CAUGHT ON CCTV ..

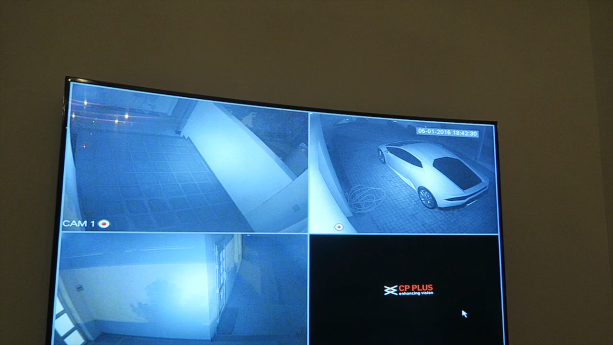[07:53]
Someone just rang the bell and there's no one Oh What happened to this camera? Oh Oh
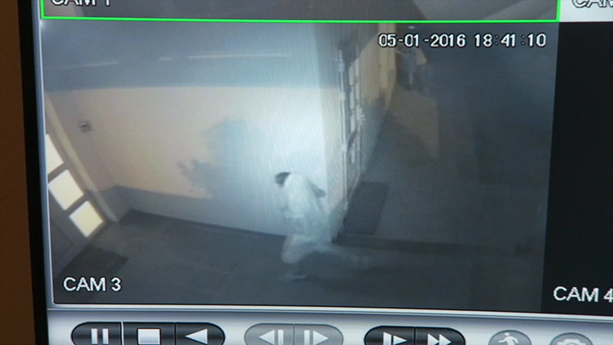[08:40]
Yo He left something He left something Oh, okay
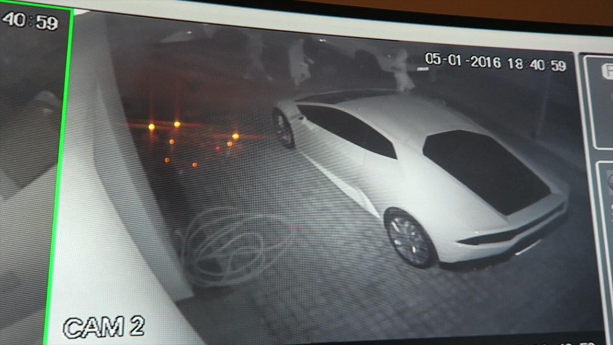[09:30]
Suspects in action There's no kids They're gonna obviously do him seriously He touched a lamp Yeah, he's like oh my god You know I think this They done Look, look, watch how he dropped something